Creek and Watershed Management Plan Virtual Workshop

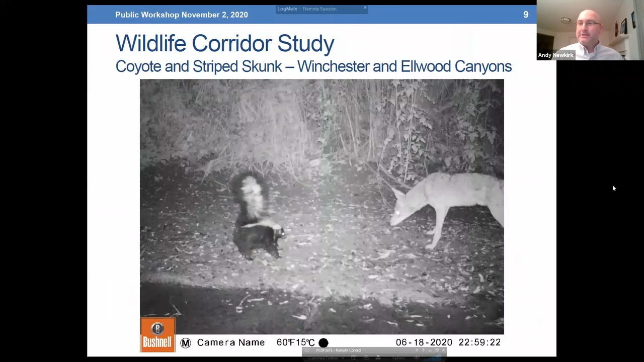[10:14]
So to give you a little flavor of of what you will see and in those studies which are provided as appendices to the CWMP here's a coyote and striped skunk at a standoff at Winchester and Elwynn Canyons in the northwestern corner of the city.
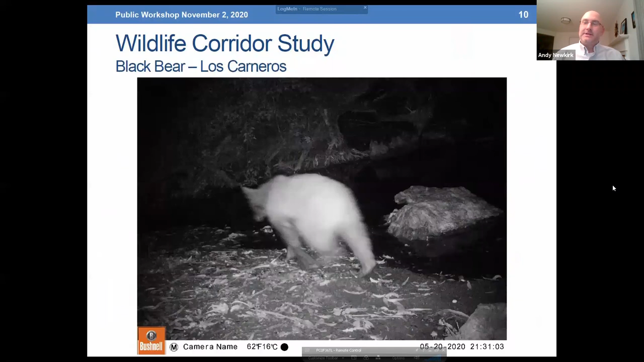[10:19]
We had a black bear sighting on Los Carneros although did not want to pose for the camera and we had a mountain lion on San Pedro which is a really exciting image to capture. So these are just a few of the snapshots from those cameras that we installed for this study. Further pictures and summary of the wildlife that was identified